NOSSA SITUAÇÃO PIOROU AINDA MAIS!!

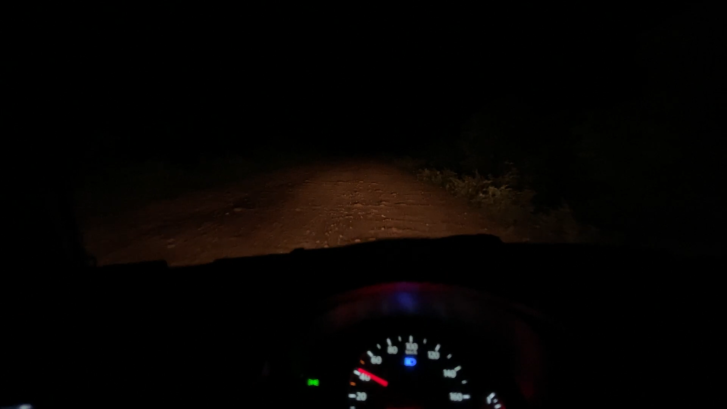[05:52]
Parei aqui rapidão, só para atualizar vocês a questão dos horários. Agora, nesse exato momento, são 6h25 e vocês lembram, nós entramos nessa estrada de terra que foi lá na divisa Piauí e Bahia às 13h32 da tarde. Então, galera, são 3 horas que nós já estamos dirigindo na estrada de terra. Ficou a noite e um detalhe, sem previsão para acabar. Vou falar uma coisa pra vocês, tá sendo mais fácil enxergar os buracos de noite do que de dia?
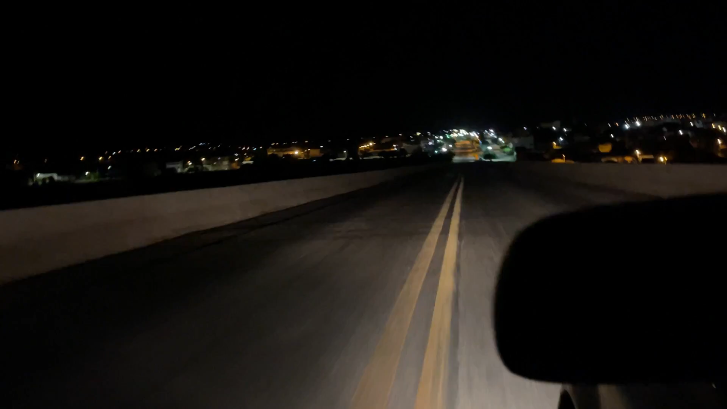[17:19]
que foi a cidade de Butirama, foram 174 quilômetros percorridos, galera. Deu aí quase 4 horas. Quase 4 horas nessa estrada de chão, cara, de terra, de buraco, muitos animais na estrada. Então foi uma situação muito complicada.